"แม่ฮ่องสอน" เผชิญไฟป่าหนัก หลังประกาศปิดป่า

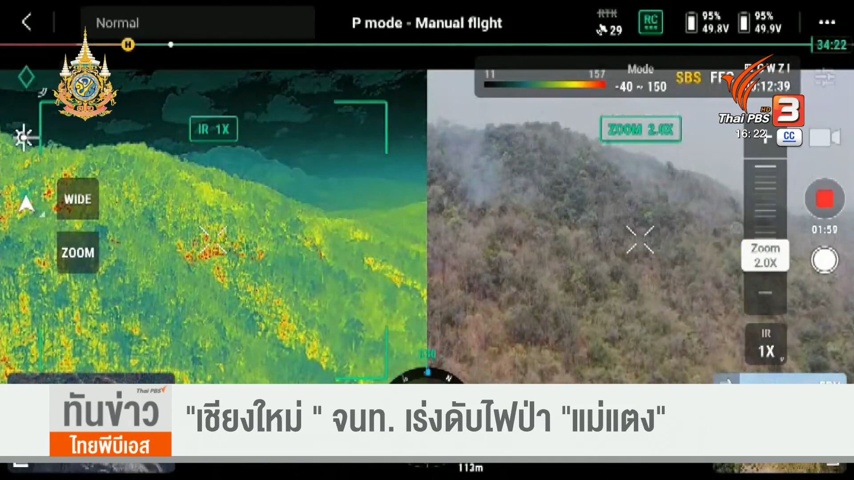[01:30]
ดความร้อนกระจายในพื้นที่ 4-5 ตำบลโดยพื้นที่เป็นภูเขาสูงชันก็ต้องเดินเท้านานกว่า2ชั่วโมงจึงเข้าถึงพื้นที่จนต้องขอรับการสนับสนุนอากาศยานบินโปรยน้ำดับไฟค่ะ